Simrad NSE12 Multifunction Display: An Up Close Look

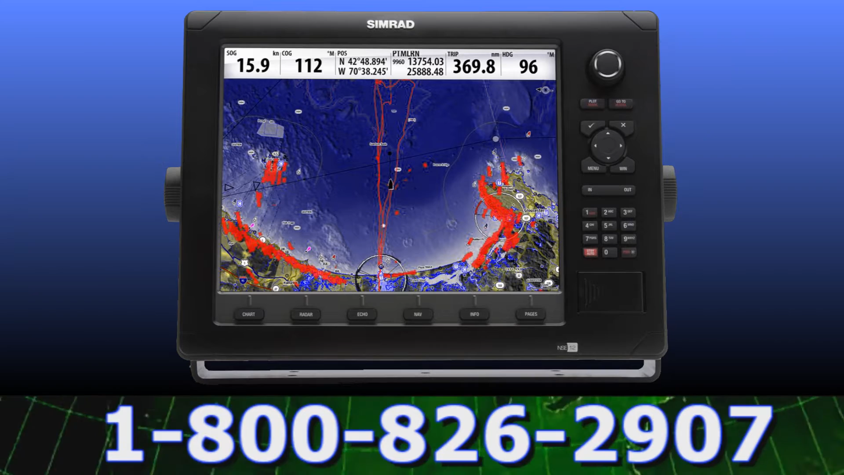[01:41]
Below that see the alphanumeric keypad, which is the quickest and most reliable method to enter waypoint, route, or track information.
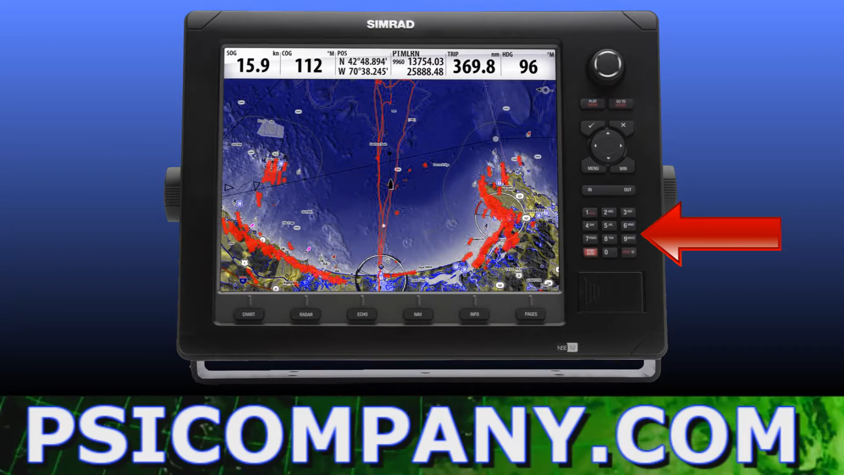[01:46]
The entire NSE line can be flush mounted for custom installations,
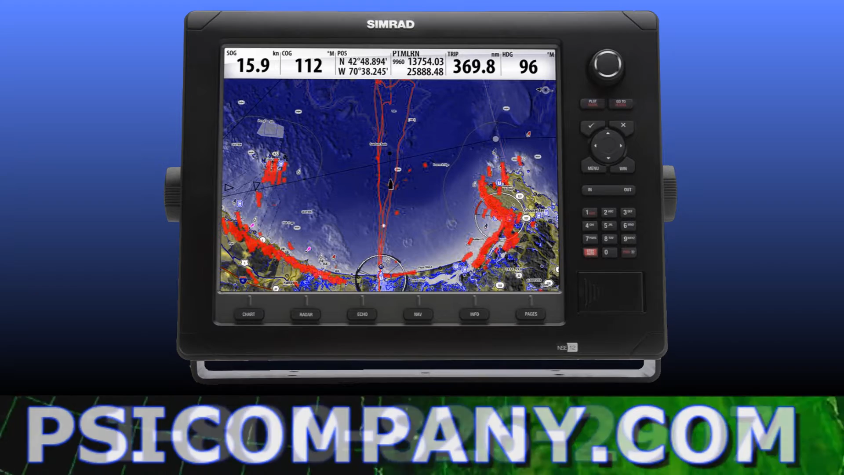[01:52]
or you can use the trunnion mount to attach the NSE multifunction display where you need it most. The next image represents a split-screen presentation where a traditional radar image is displayed on the left, and a chart plotter chart image is displayed with a radar overlay. The bottom right image is dedicated to the operation of the CIMRAT autopilot system and vessel steering control. How's that for multifunction? What is not obvious from this image is how clearly the CIMRAT NSE system can be viewed in direct sunlight or,
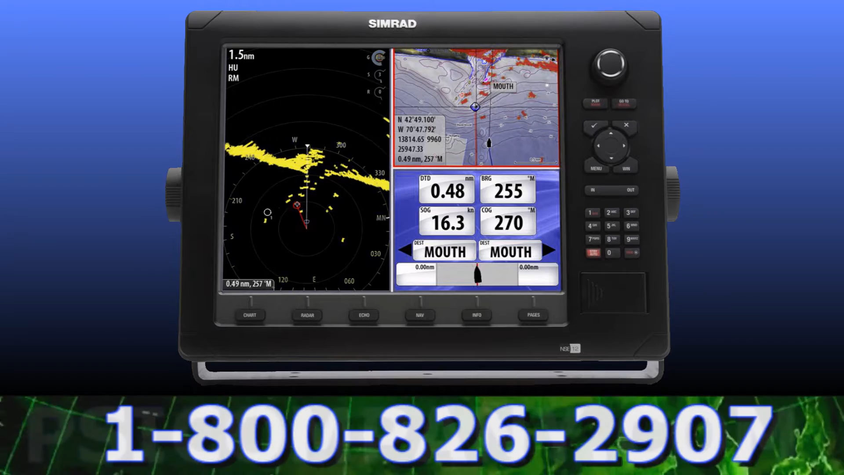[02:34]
for that matter, in wheelhouse darkness. By using ultra-bright TFT LCD and advanced imaging options, CIMRAT has created a contrast-based display that ensures you will get the display representation that you need, regardless of your usage requirements.
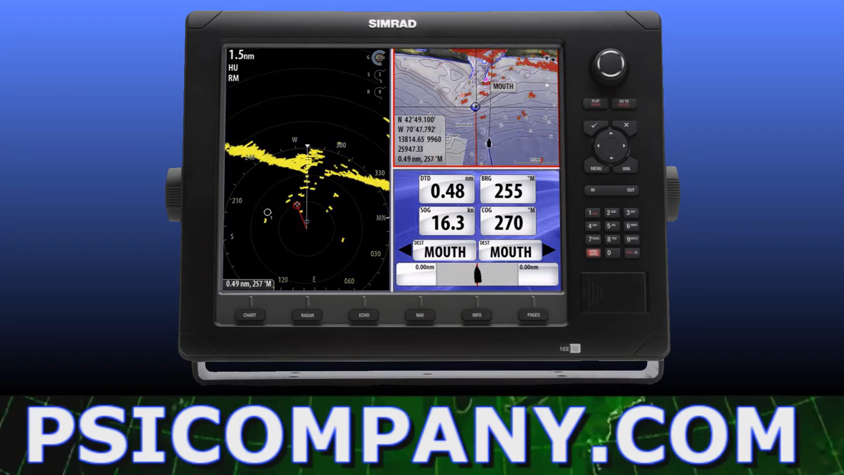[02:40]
Said differently, it's very flexible. The next image displays another split-screen option profiling the embedded 3D Navionics platinum cartography, or charts, with an associated traditional radar display in the upper right screen.
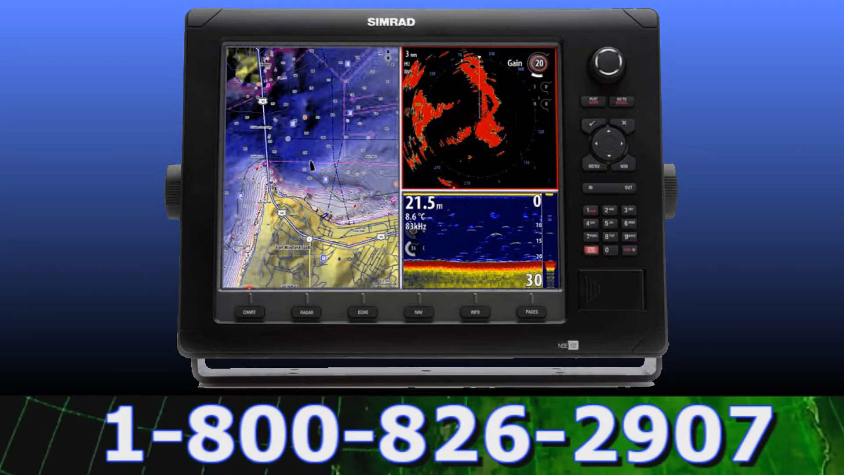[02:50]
On screen: depth 21.5 m, water 8.6°C
The bottom right screen displays the HD real-time fish finder display, also featuring digital depth below the vessel. The construction of the NSE display is absolutely professional marine, and is die-cast aluminum, and is both fashionable and functional.
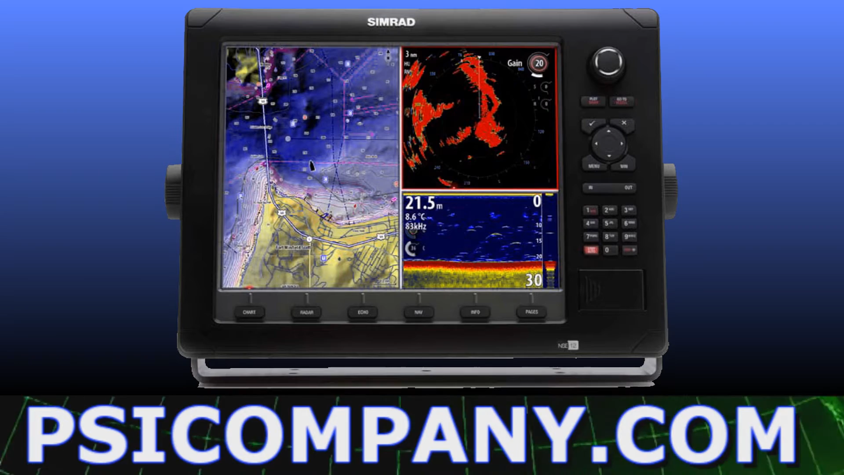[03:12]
On screen: depth 21.5 m, water 8.6°C
The CIMRAT NSE is waterproof to the IPX7 standard, which means it can withstand immersion in 1 meter of water for up to 30 minutes. Of course,
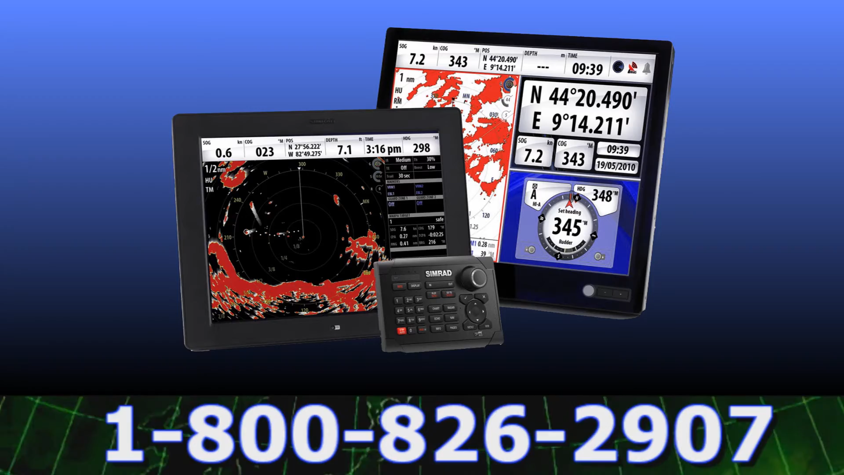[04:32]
You can also add CIMRAT display monitors where you want visual information available. Another important component is the CIMRAT GS15 GPS sensor.
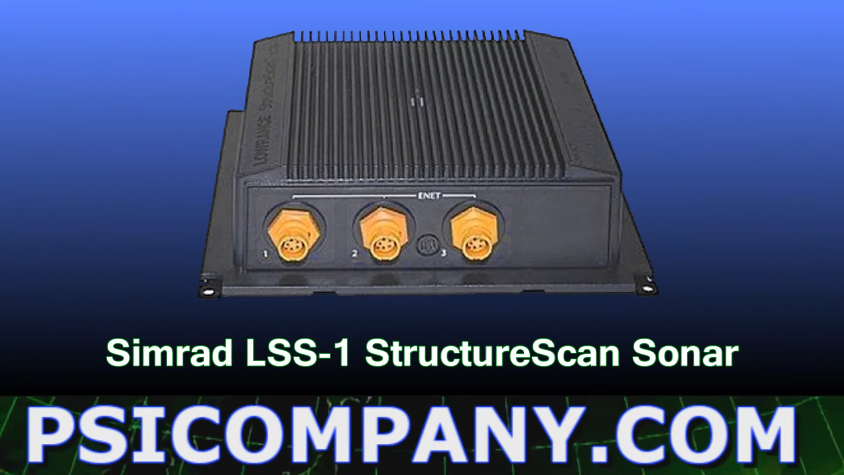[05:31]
Recently, CIMRAT also added the LSS-1 structure scan sonar to its down sounder lineup. This unique network device provides exquisite detail in side scan and down scan modes.
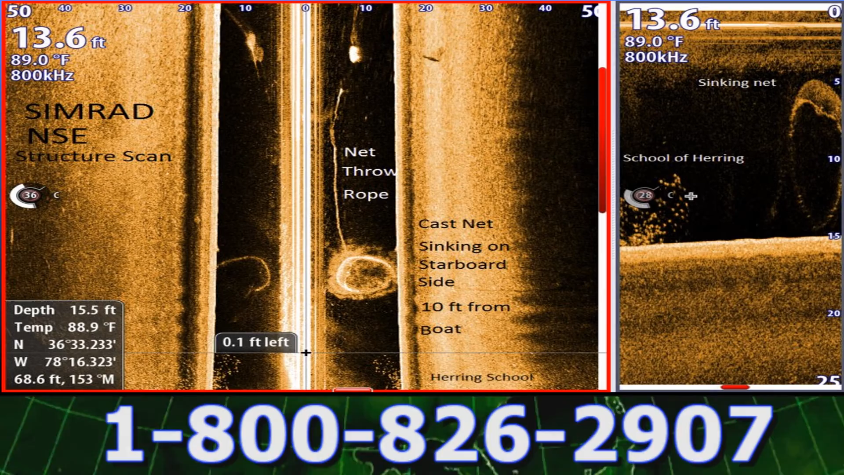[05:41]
The sea bottom imagery is nothing short of amazing at ranges down to 100 feet. Weather is never a problem for the CIMRAT NSE Multifunction Display.